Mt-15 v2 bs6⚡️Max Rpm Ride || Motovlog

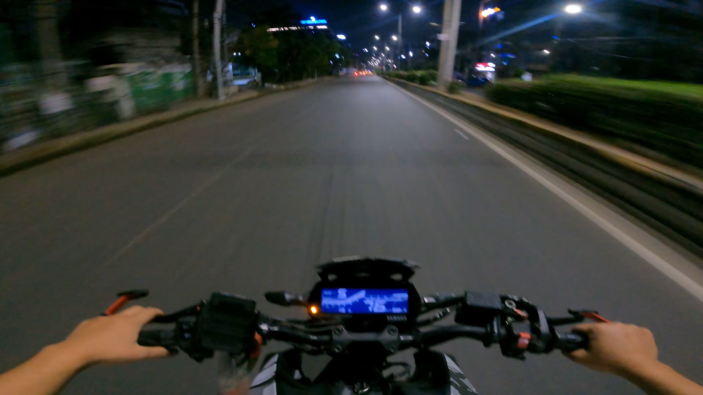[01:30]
बहुत ज़्यादा चेक्पोस्ट बन गए है सिटी में जो भी प्यम बगारा की एलेक्शन आ रहे है ना वाई रिंग रोड की तरफ जाएंगे यार और ट्राफिक देखो इस तेम नहीं र
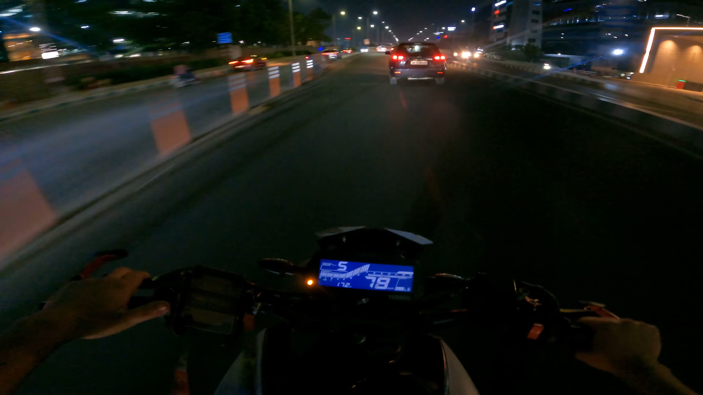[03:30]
और गाड़ी में ना वील कपर लगाने के बाद ना अलग सा सुटा रहा है जूँ करके भाई मैं इसको मैक्सिमु मार्पियम पे चला रहा हूं मतलब जा रहा है सैवन पीव यह तो ओन
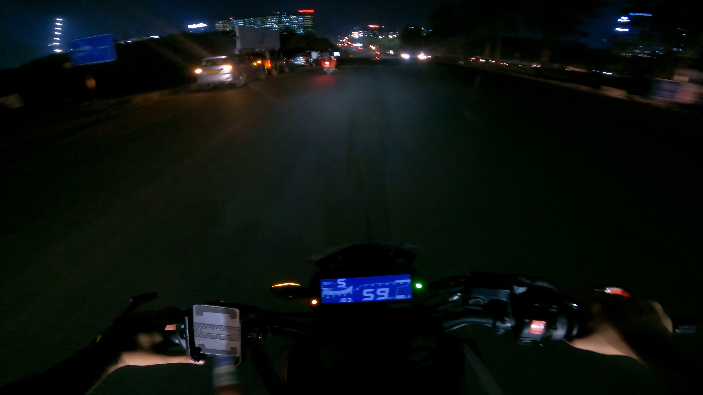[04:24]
अलो हम लोग इस तरफ से जाएंगे ना तो उस तरफ से पूरा गूम क्या जाएंगे यहां तूरा अधेर रही गाए यार ओ
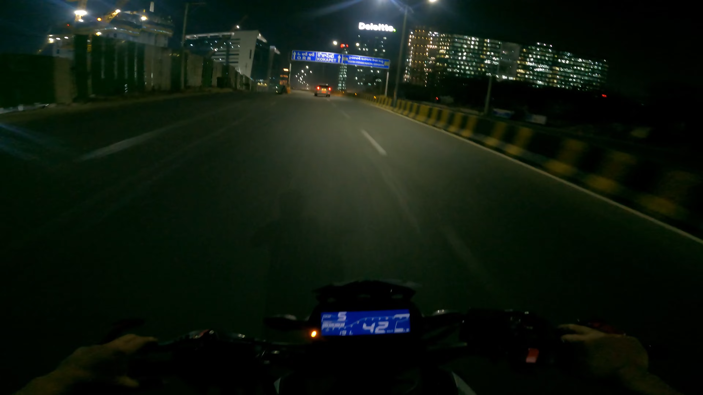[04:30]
लेस्ट गोगाई जिए रहा बोर्ड अपना ओवरार ओटा रिंग रोड का विल्डिंग चक्रो डेलोइट पूरा आइटी कमपनी जो भी है नो � बड़ा बड़ा बिल्डिंग सेंगा ओ ये ये वाला ब्रिज में रोको बोट त्यारा लुपते है यार लीन भी ने स्पीप मस्त वाइट लूइन चेक करो यार आइट